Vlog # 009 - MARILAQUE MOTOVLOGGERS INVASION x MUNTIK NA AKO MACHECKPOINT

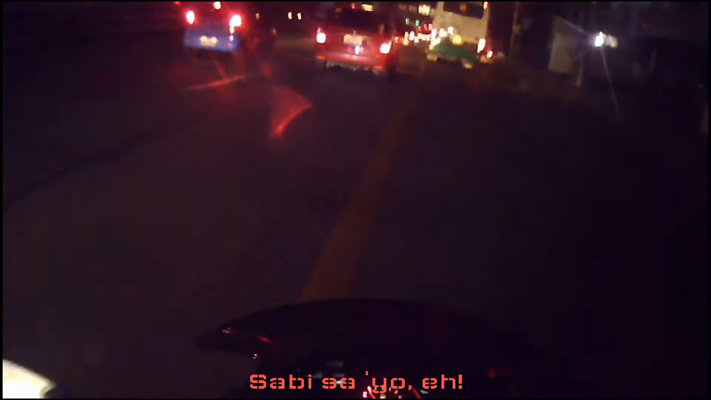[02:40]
pretty much sure na may traffic pa rin here and there yan gumaka nito traffic pa naman